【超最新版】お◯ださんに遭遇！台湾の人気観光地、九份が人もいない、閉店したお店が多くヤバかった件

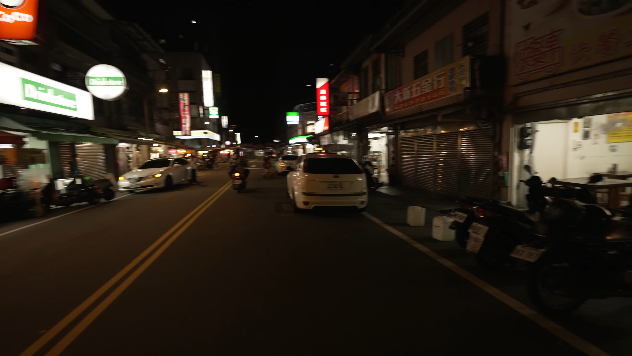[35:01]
そしてここのエリアも本当はいろんな飲食売ってるお店あるんですけども、ご覧の通りちょこちょこ閉まっております。